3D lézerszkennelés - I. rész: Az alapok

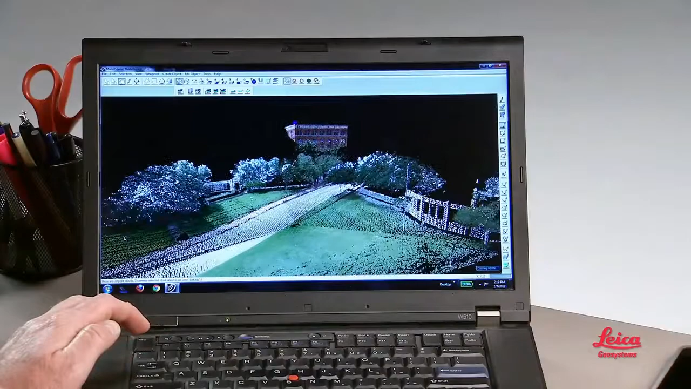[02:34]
In the field, you simply position the scanner so it can see and reach what you want.